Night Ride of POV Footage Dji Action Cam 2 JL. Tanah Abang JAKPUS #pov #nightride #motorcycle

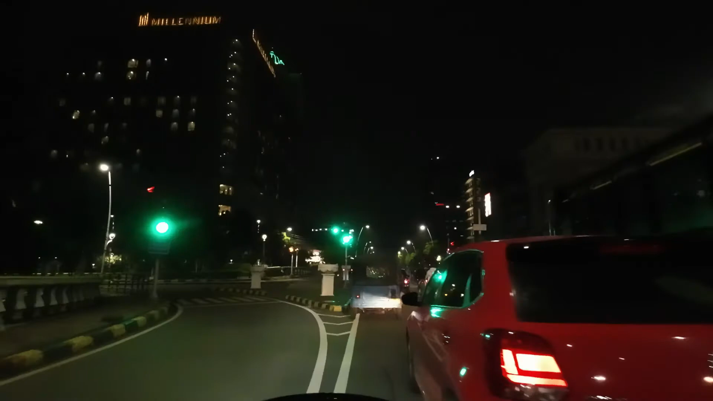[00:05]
Halo semua, kali ini merekam perjalanan kembali dengan
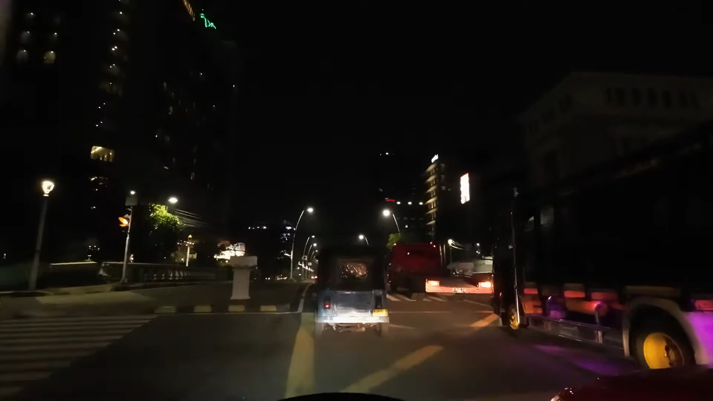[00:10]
menggunakan DJI Action Cam 2 Kamis tanggal 8 September dengan settingan sebagai berikut. ISO di angka 6400,
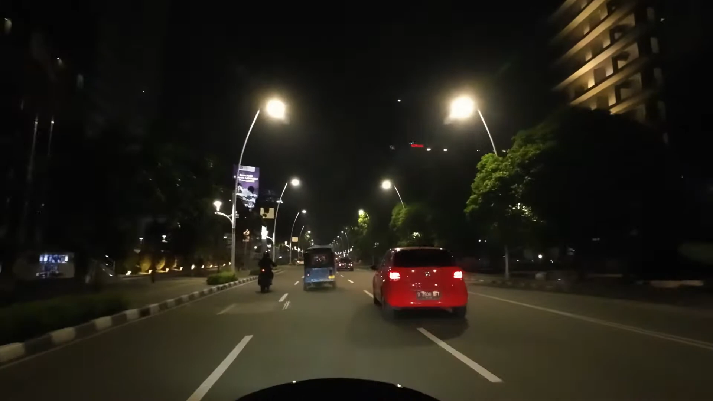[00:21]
watt balance di angka 5100, color grade normal dari DJI Action Cam 2 nya, shutter speed di angka 80, FPS di angka 30. Perjalanan kali ini dimulai dari Tanah Abang, Jakarta Pusat menuju Kota Casablanca. Setelah itu menuju Mall Basura, Jakarta Timur. Rekaman kali ini untuk melihat jalan-jalan sekitar, pemandangan kota Jakarta, dan padatnya berkendara di tengah kota.